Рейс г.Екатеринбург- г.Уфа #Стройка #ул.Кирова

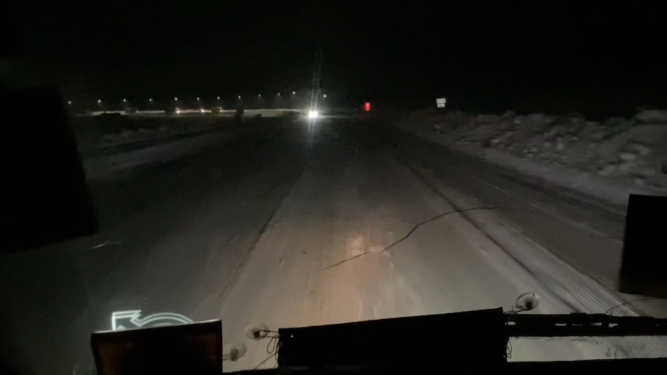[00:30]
Начинается небольшой снег Дорожная дорога Дорога Ехать можно, дорога Скользковатая, конечно, дорога Вот сейчас на данный момент спускаюсь СИМа Посмотрите Сейчас покажу
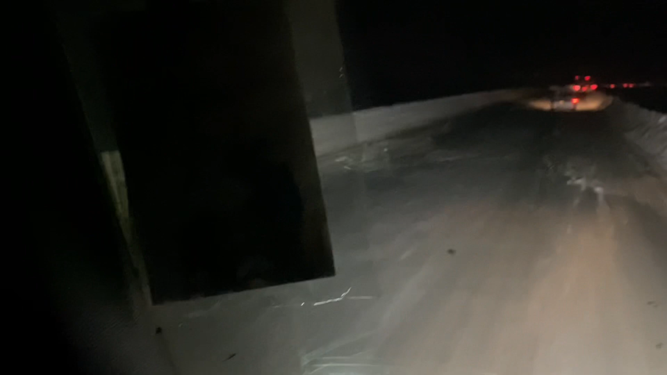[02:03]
Поехали Вот этот китаец, который сейчас на встречу шел А все из-за чего? А из-за того, что какой-то очередной торопится просто Пошел так же, получается, на обгон В колейку В сторону Уфы А втиснуться уже не смог, получается, вовремя И вот начал двигать свой ряд И вот в итоге, получается, сами видели, самосвал Шел, то есть, получается, вот благо,
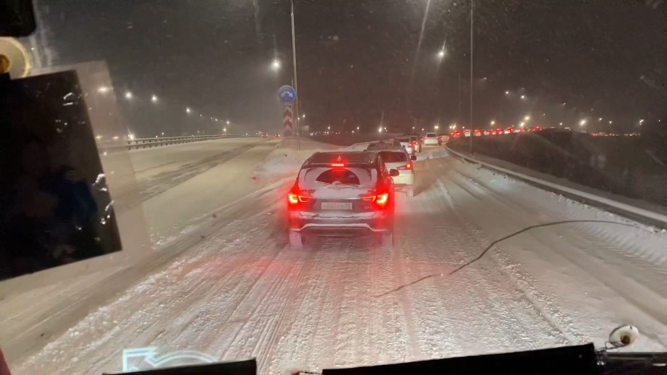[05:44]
Безопасно, я бы сказал Смотрите, у него номер 002 Айвисикс Фебисикс А в речке поморгал А это вроде нет Что это? Финьки у них Все Ох ты, там вообще все красным-красно Там видно дорогу Вон где огни горят Лизит, лизит, смотрите
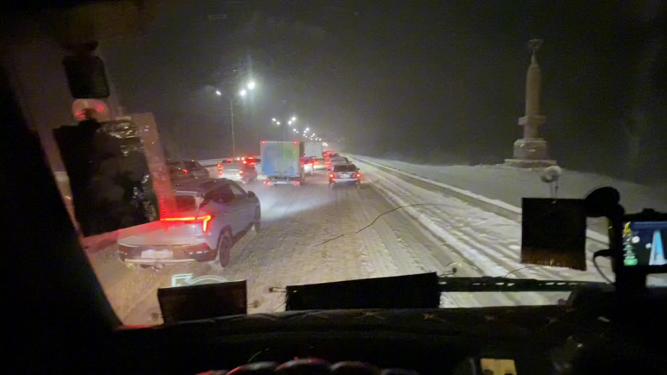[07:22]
Вот Раз, два, три, четыре Четыре В четыре ряда идем
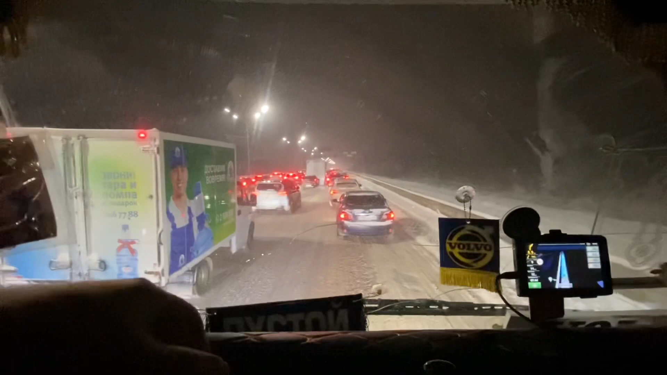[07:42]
В следующий раз я буду максимально стараться, чтобы приехать сюда не в такое время Вот тогда с Русланом приехали пол пятого утра Вообще красота была Сейчас все Пока в пробочке тянемся, вот смотрите
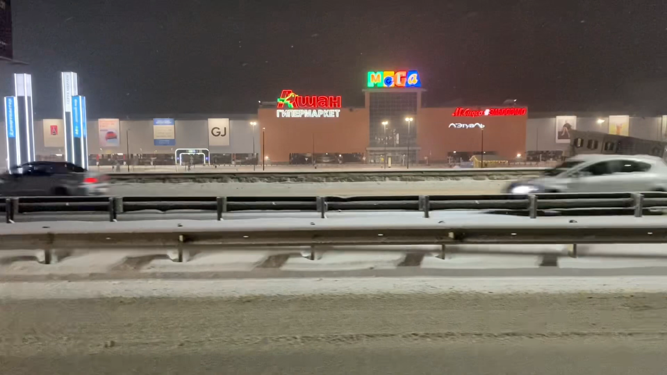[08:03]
Так же, как у нас в городе Въезжаешь Бегом Видите, у нас депо Здесь бега
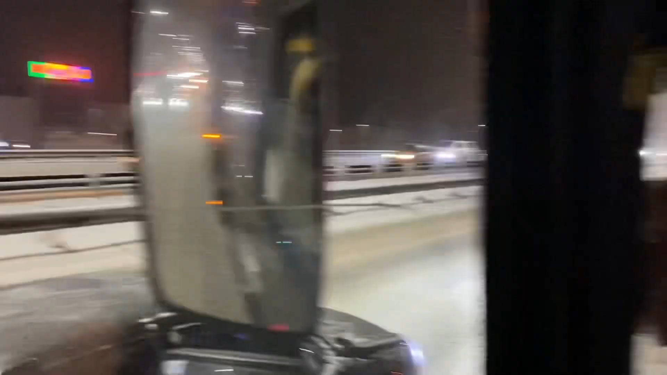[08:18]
С правой стороны, вот туда Гранта залезал Тридцатьдеятая Вот какая Да
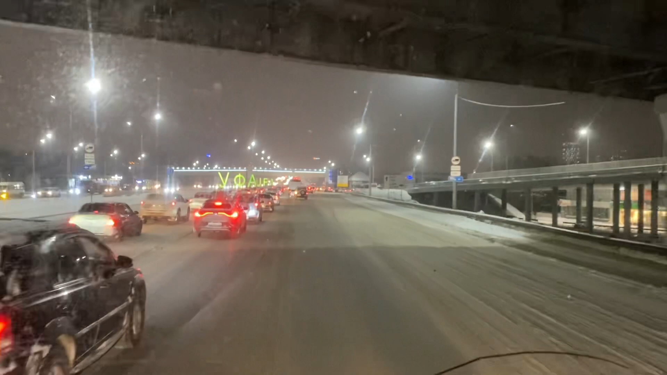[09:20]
А я думаю, наверное, не нужен Вон, самосвальчик там, груженый Вон, видишь? Они на развязочке стоят, нормально, короче Мы проходим И, о, муравейник, со всех сторон там все Все сюда идет В общем, короче Та дорога, по которой мы ездили